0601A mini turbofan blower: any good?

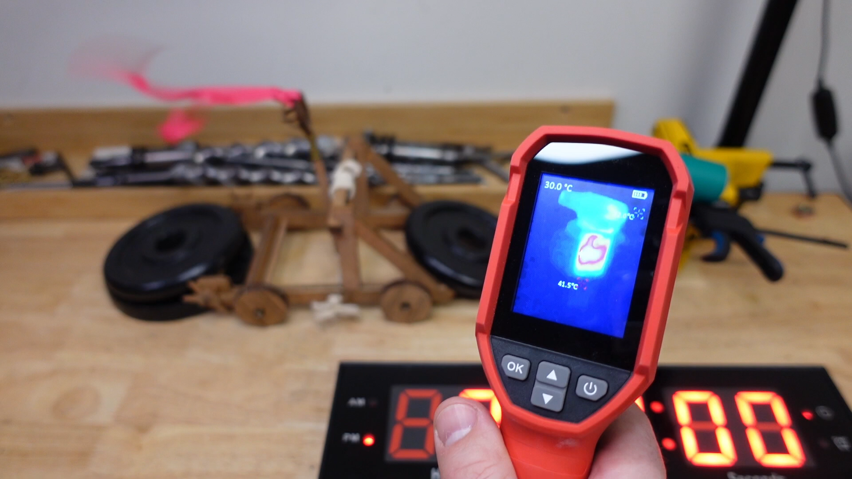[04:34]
On screen: max 41.5°C
and if we take a look at the heat camera see what's actually heating up it is actually the battery and at speed four they sit around 45 46 degrees for that whole time so yeah not too bad